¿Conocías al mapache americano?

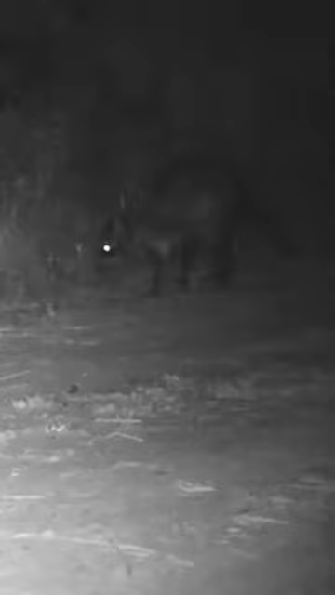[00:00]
Conocidas al mapache americano, también llamado Aguarapopé u Osito Lavador. Esta enigmática criatura de mirada curiosa y grandes manos se
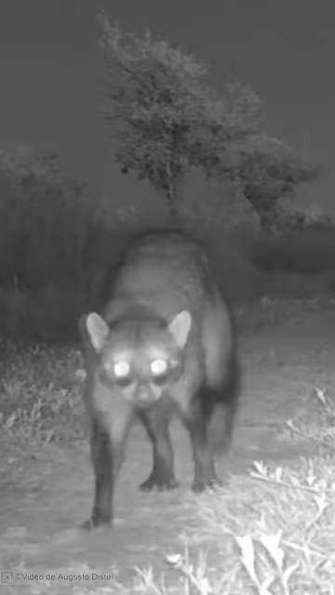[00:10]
encuentra desde el sur de Centroamérica y gran parte de los países de Sudamérica, hasta Uruguay y el centro de Argentina.